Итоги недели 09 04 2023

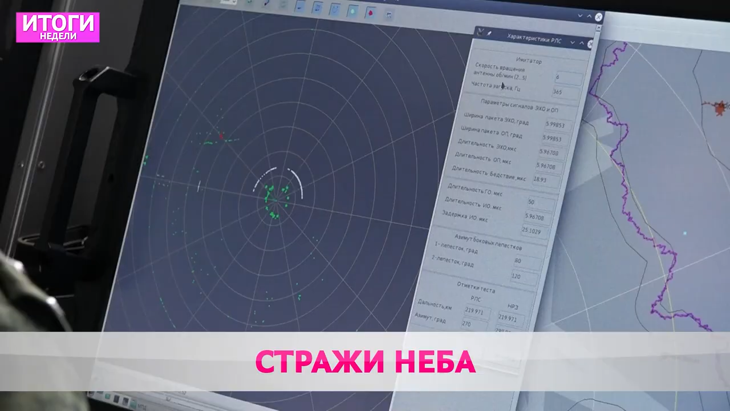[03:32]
В радиотехническом центре войсковой части 48-684 служит первый год.
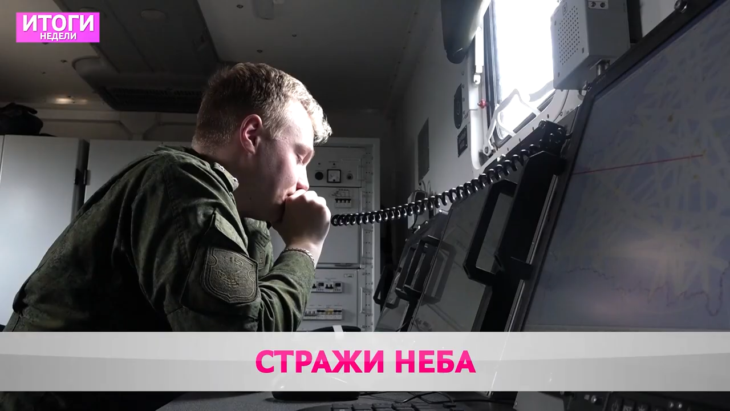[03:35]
Свой профессиональный праздник на боевом посту. Мои обязанности входят в проверку техники боеготовностью, работоспособность. То есть я полностью отвечаю за эту технику, чтобы она была всегда исправной и боеготовой.
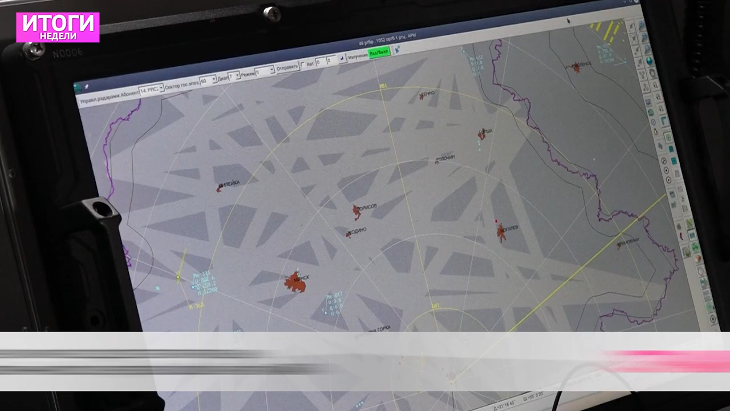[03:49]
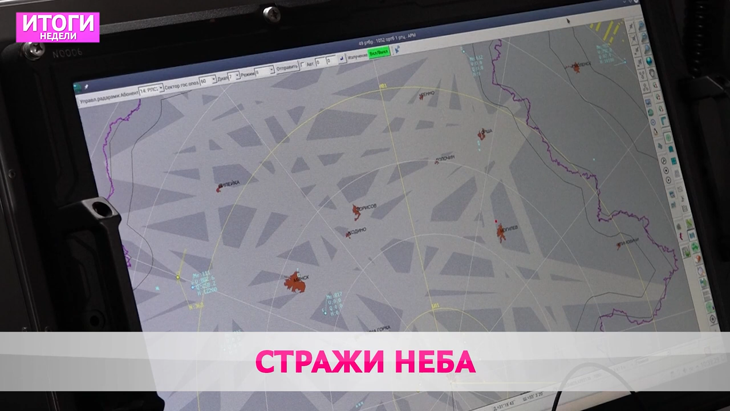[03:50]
Сейчас я работаю на современном оборудовании, на автоматизированном рабочем месте. Оно позволяет бесперебойно выдавать цели, заводить новые цели и увеличиваться график пропускной способности цели.